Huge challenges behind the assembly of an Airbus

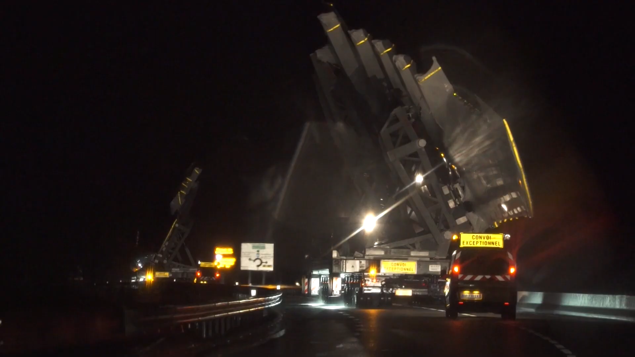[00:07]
Each measures more than 50 meters long and weighs above 150 tons.